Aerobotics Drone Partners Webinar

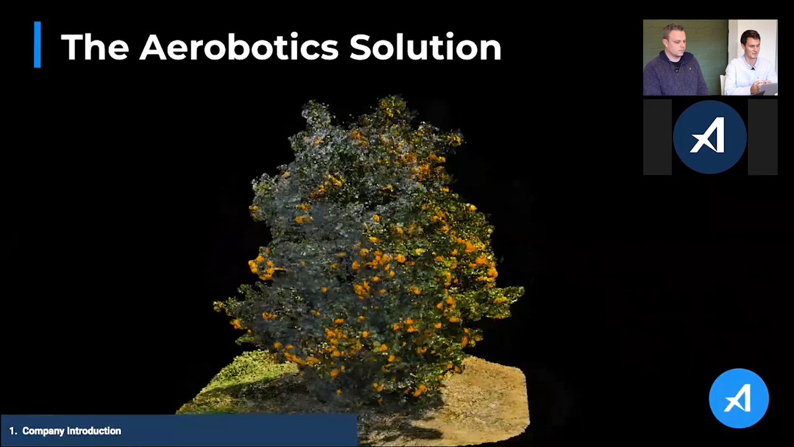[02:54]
identify health issues volume area all those kind of things on a per tree level so basically we can reconstruct almost every tree in the orchard and give the farmer valuable insights at an early stage to prevent any loss.